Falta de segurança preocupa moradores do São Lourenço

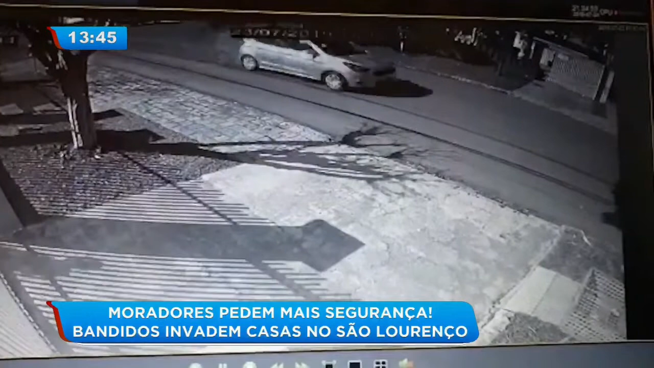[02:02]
As imagens das câmeras de segurança mostram um carro prata. Ele teria sido usado pelos ladrões. Uma moradora, ao ver os criminosos, fez fotos com o celular.